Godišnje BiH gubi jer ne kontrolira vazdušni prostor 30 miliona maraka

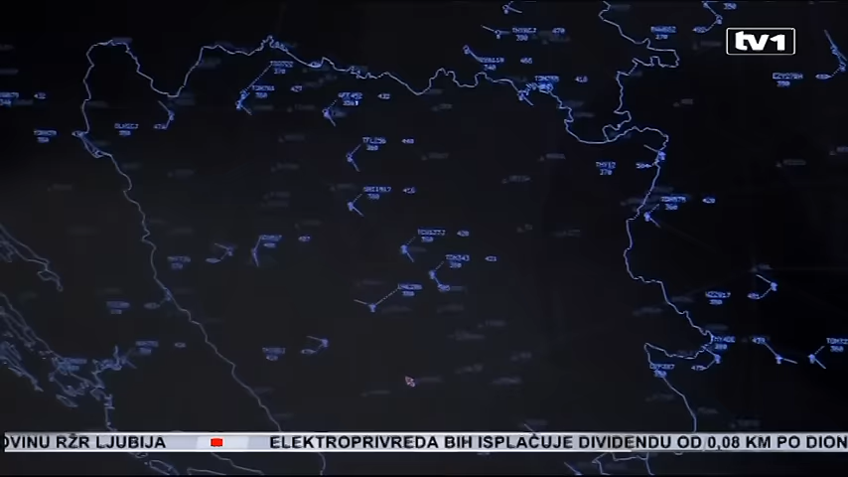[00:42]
Od 2014.
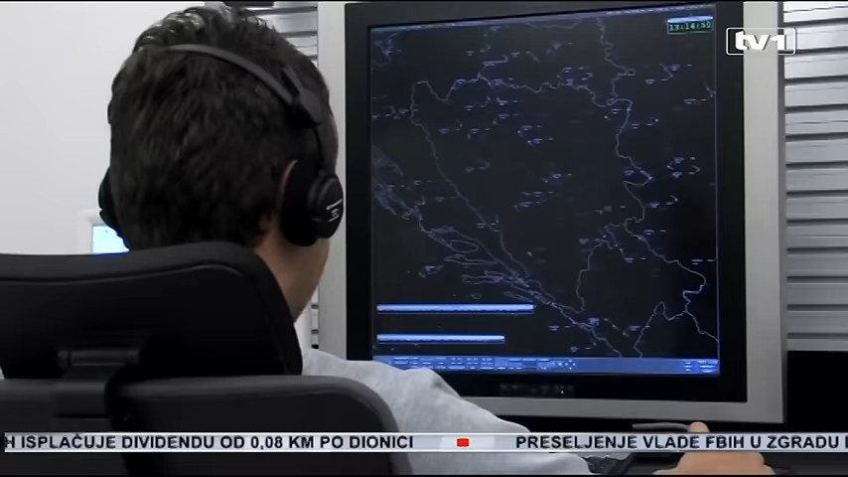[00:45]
Bosna i Hercegovina kontroliše prelet aviona koji lete do visine 10 kilometara,
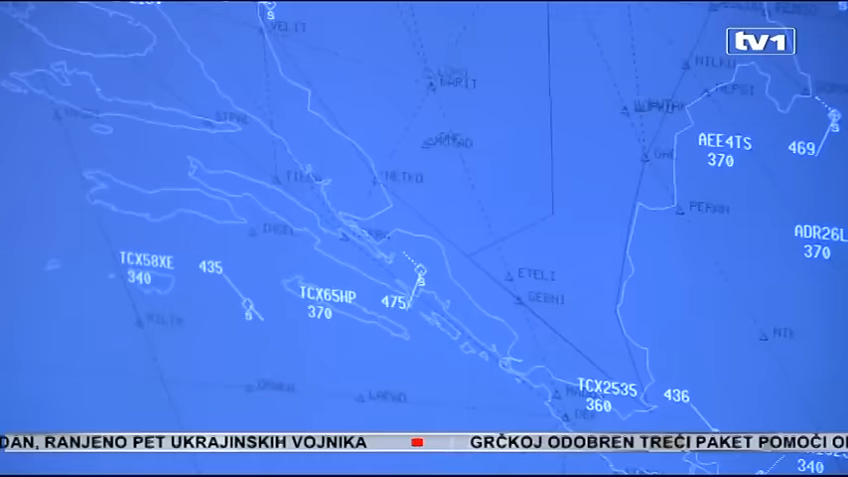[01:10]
Dakle, da bi naša zemlja preuzela kontrolu, potrebna je obuka kontrolora, softver i radari.
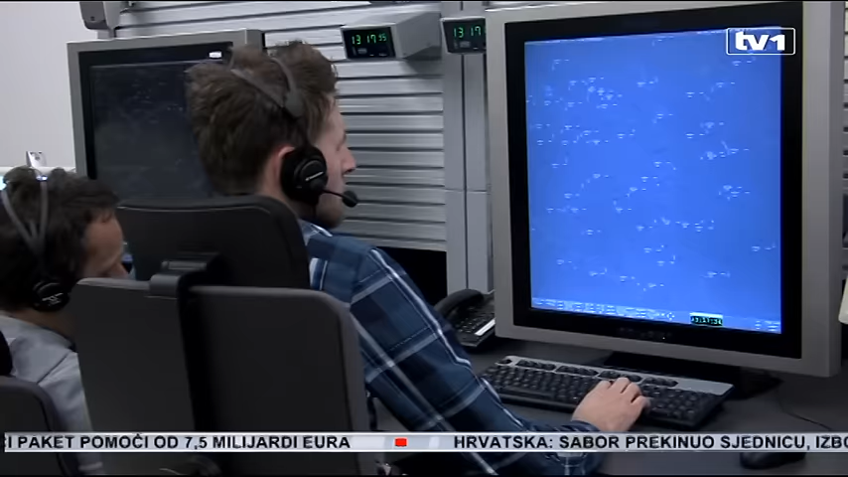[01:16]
Sve to nedostaje već godinama unazad.